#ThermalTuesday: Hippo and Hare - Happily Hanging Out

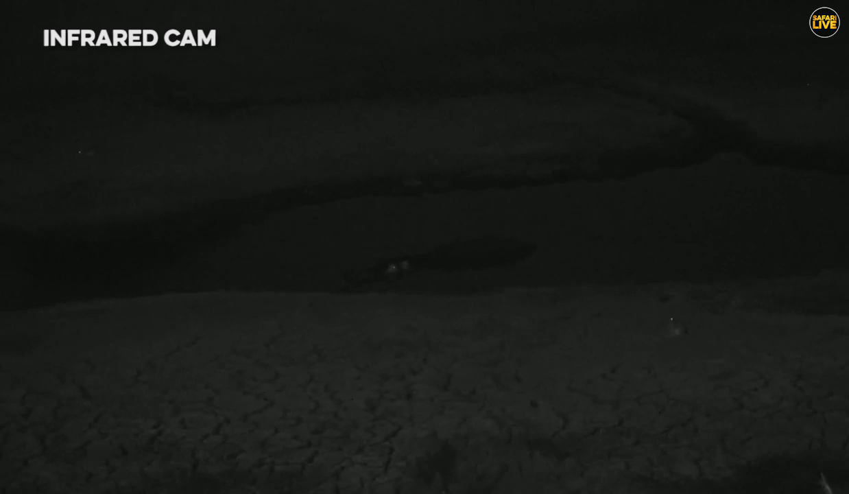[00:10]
now we also have on top of our infrared technology the
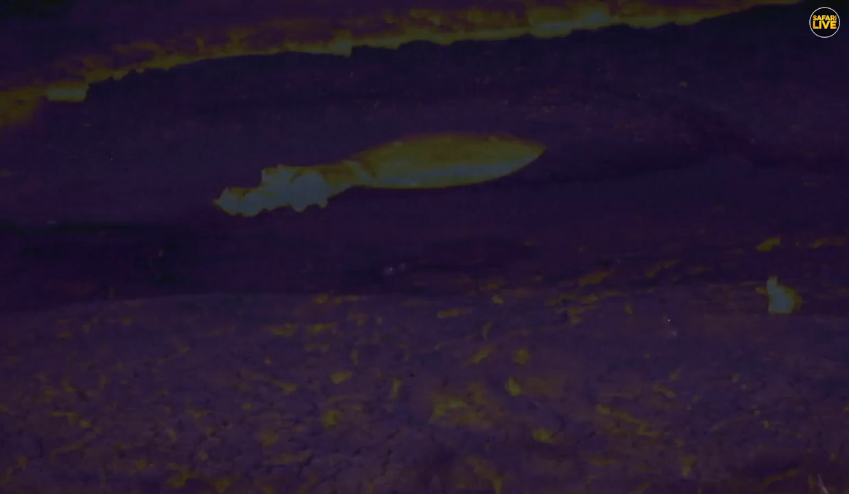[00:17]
FLIR which we have just crossed over to and that is sending well
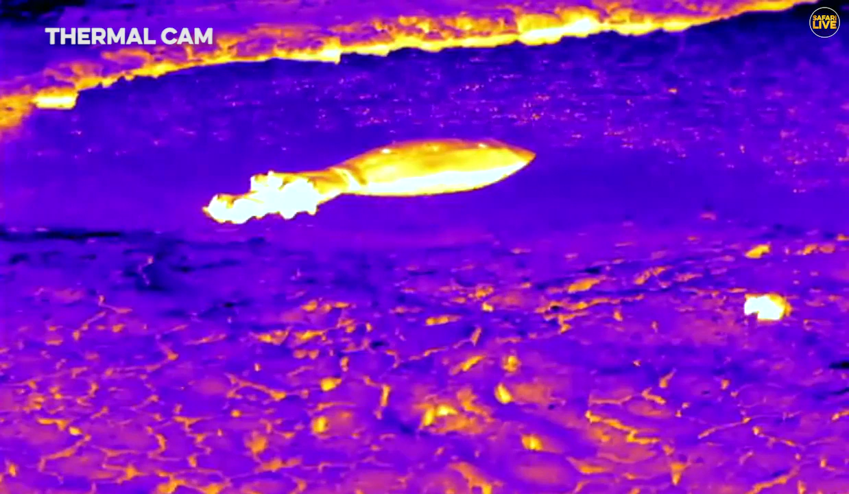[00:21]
picking up the heater signatures the different thermal signatures of whatever it may be looking at and well we can see there is a marked temperature difference between the hippopotamus
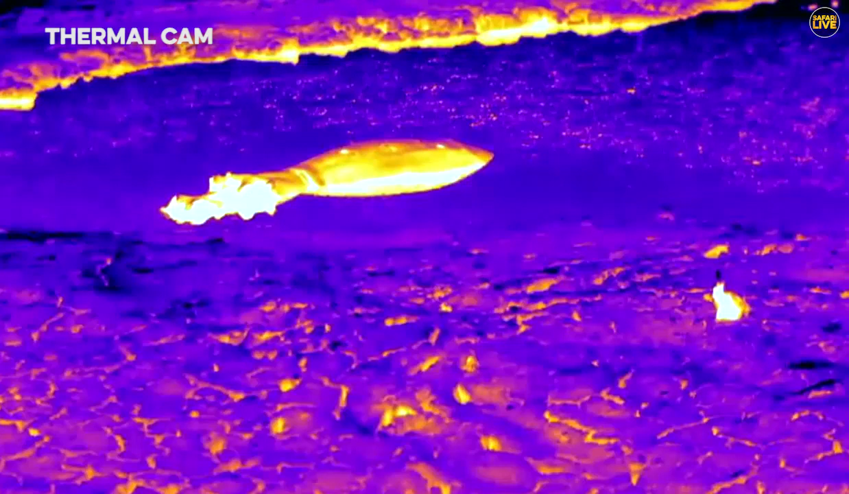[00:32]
and the water but that top bit there is actually very warm being such a big thick animal thick skin they do lose and gain heat a bit
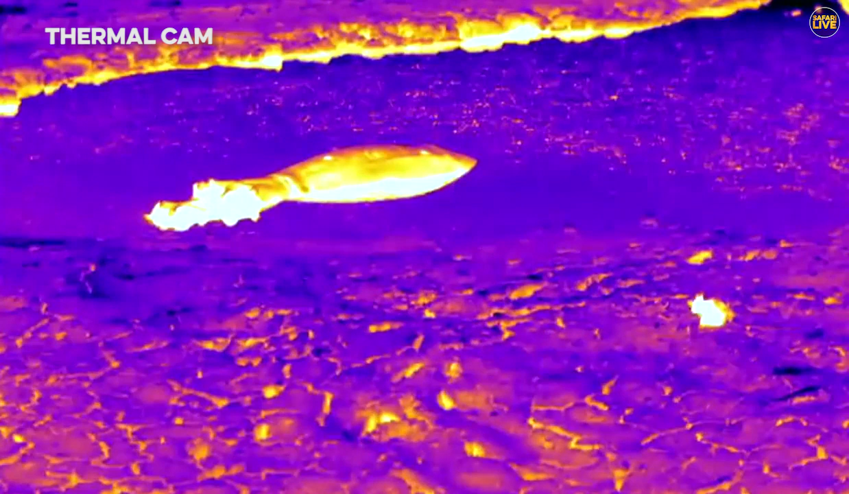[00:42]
slower than say this scrub hair that we see in the foreground oh that looks that's almost psychedelic the way the water ripples when the hippo moves